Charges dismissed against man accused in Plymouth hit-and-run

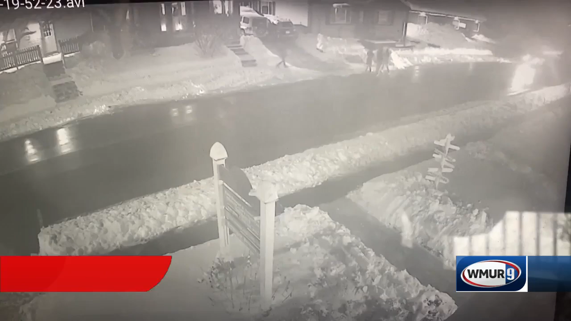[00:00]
One of the victims' fathers sent us this surveillance video showing what appears to be a car hitting four Plymouth State students walking down the street back in March. All were injured but survived.